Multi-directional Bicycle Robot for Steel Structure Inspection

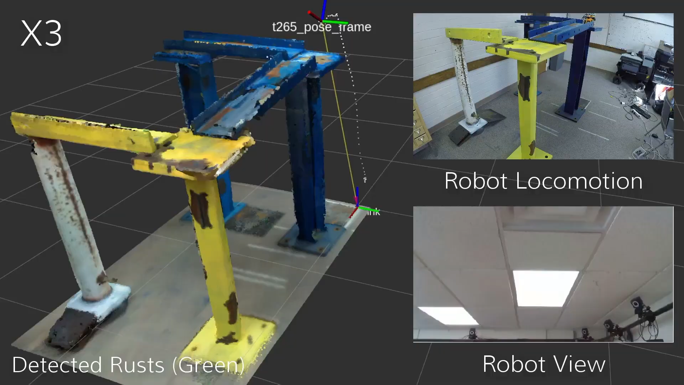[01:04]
The robot carries sensors for live rest detection and maps the collected visual data to a 3D model of a scanned structure.